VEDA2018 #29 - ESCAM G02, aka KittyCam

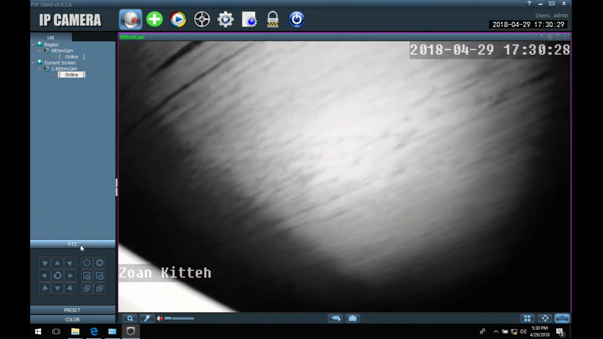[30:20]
And we're going to turn this, um. It seems to have its own light. That must be the night vision capabilities. That's neat. Okay, so this seems to be working so far. So I have one last thing I'm going to try. And that is to set this up in an actual location. So, I'll be back.